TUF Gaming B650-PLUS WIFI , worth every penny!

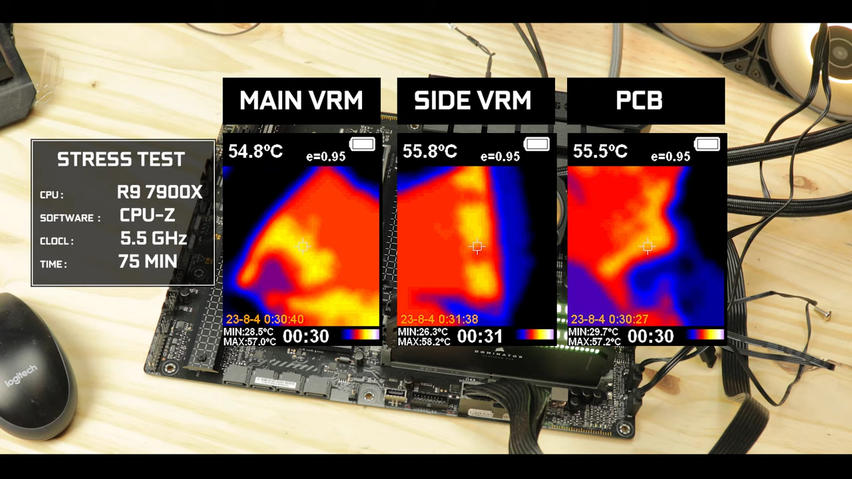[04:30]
both VRM blocks stayed around a cool 55 degrees Celsius. But on the clocking side, this board did not manage to steadily operate a CPU at its maximum 5.6 GHz stock turbo clocked.